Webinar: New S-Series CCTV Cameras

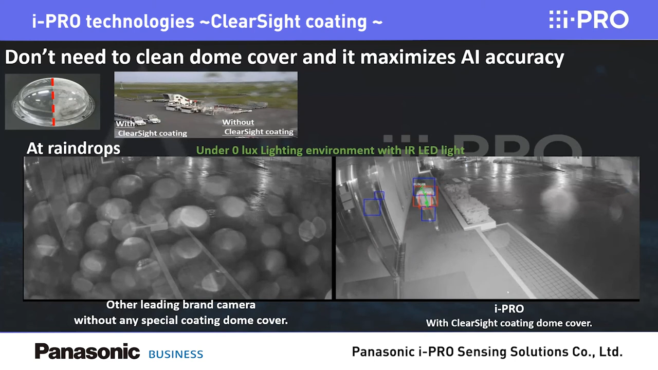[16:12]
uh, IR, uh, you know, a feature within, in the dark also, it's clearly visible in the nighttime. You have the clear image and the data is getting collected on the spot. Now, what makes your job easier?